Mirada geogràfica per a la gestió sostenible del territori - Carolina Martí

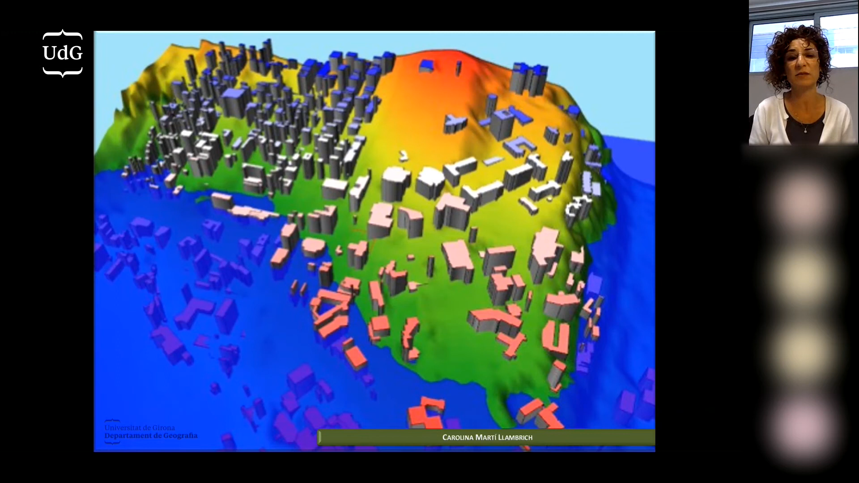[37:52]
a casa nostra o a Atlanta perdó o a la costa californiana o a la costa doncs d'Asiàtica doncs tenim aquests podem fer aquest tipus de modelitzacions i avisos a la ciutadania i suggeriments als organismes competents perquè hi posin perquè hi posin remei com anem de temps Sílvia
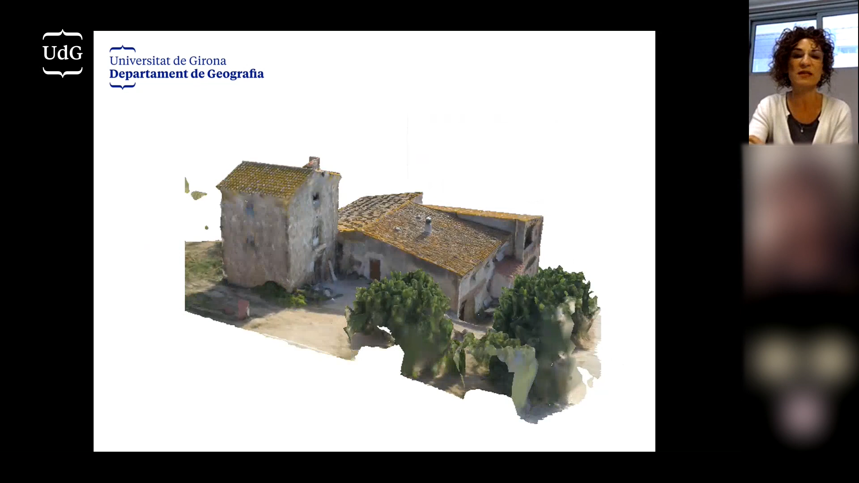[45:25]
les parets vull dir que el que podem aconseguir amb un dron és ara l'exactitud és brutal aquesta és la recreació d'una masia feta amb dron de manera que tenim una exactitud que ens ha fet operar i mantenir un nivell d'exactitud i de precisió que fa doncs simplement dos o més anys ja no tenia d'acord
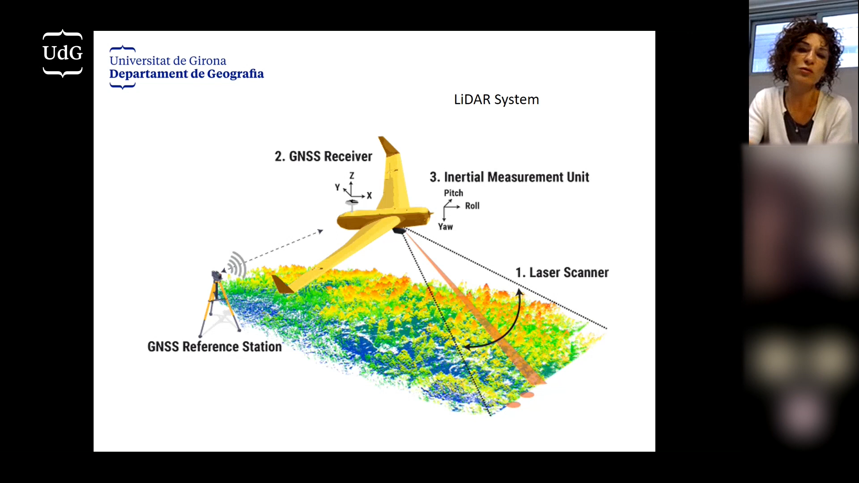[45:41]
i això ho podem treballar tant per això
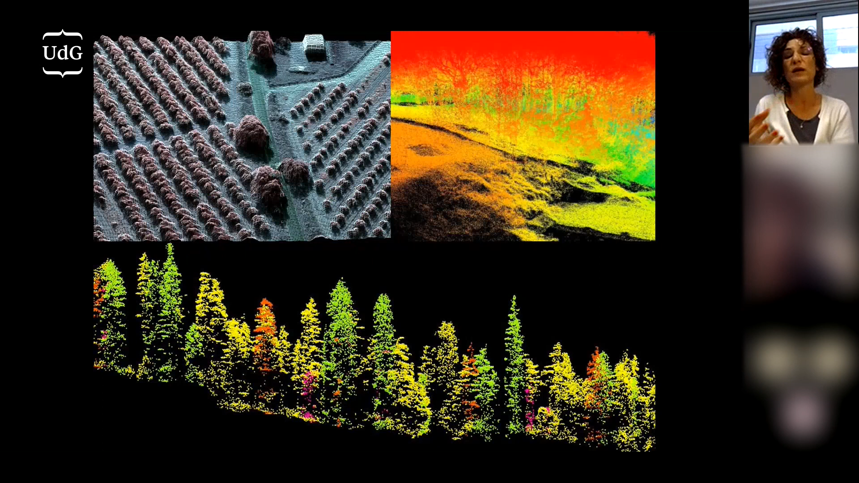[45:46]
a nivell de ciutat com a nivell de tractament de boscos o de camps a
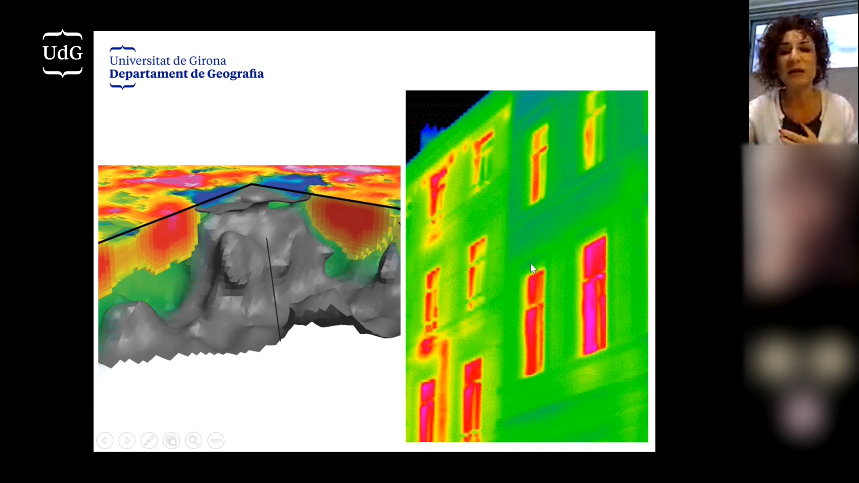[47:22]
en el riu Muga o el Besòs o quin és el lloc òptim per posar-hi nius de la reintroducció del Trencalós al Pirineu o saber que quines són les zones de la ciutat que tenen una major pèrdua energètica d'acord per tant ho deixo aquí ara l'havia tirat enrere i la Gràcies.